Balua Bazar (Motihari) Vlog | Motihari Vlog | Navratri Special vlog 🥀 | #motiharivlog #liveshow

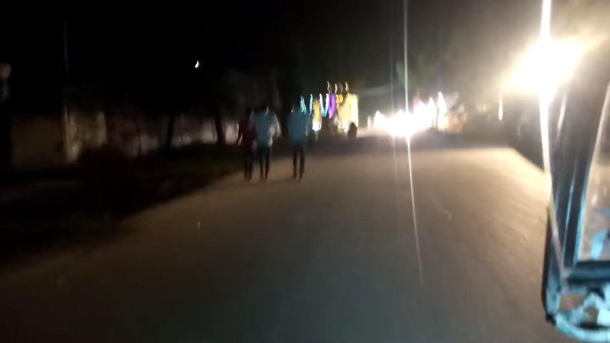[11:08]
तो गाइस फेनली हम लोग निकल चुके हैं लोग आप देख सकते हैं रात भी काफी जाता हो चुकी है तो आप हमारे वीडियो साथ लास तक बने रहे हम यहां से पलुगा बजार से हम इस्टेशन जाएंगे और इस्टेशन से टाउन हो तो आप वीडियो देखिए और